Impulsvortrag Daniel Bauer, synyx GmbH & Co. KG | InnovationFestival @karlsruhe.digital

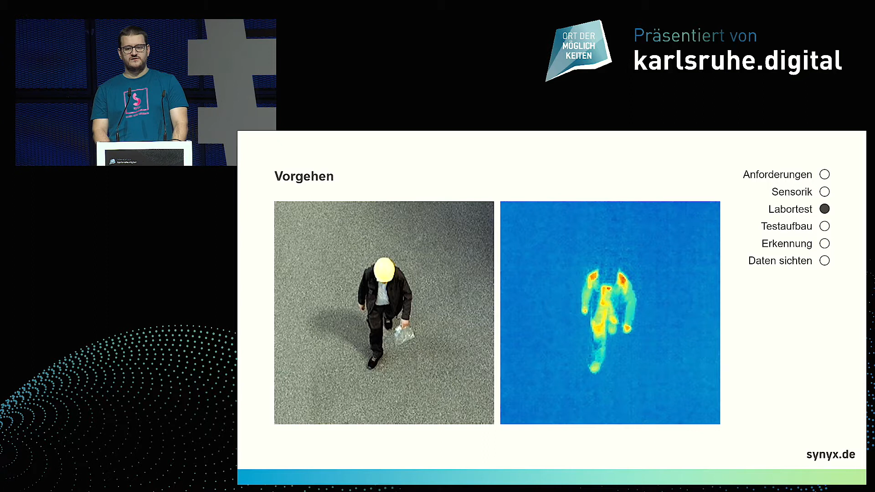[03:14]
Aber wir können trotzdem noch die Silhouette erkennen. Das reicht für die Objekterkennung aus. Das Labor ist natürlich sehr theoretisch. Wir haben dann den ersten Fuß direkt am Portalkran ausgestaltet mit Sensoren.